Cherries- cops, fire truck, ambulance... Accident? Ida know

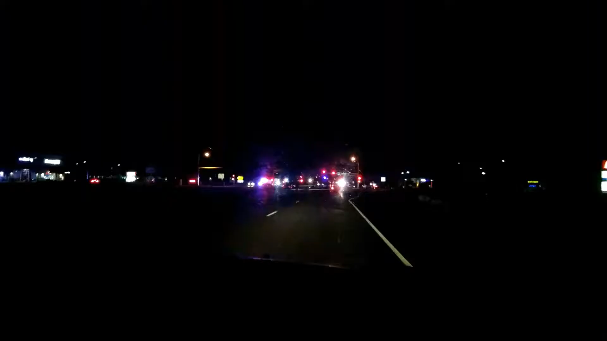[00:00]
there's a lot of shit going on here oh a bus oh it is a fire truck you know I mean like oh there's lots of shit all over the place we cannot even get through what happened the big accident or is like